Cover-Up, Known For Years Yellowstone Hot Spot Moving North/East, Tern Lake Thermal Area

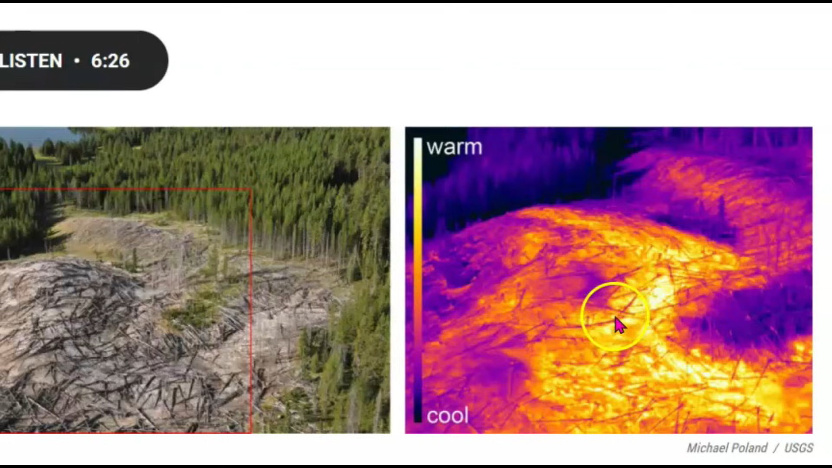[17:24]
Showing that the darker color is cool. And yeah, from yellow and orange, that is hot.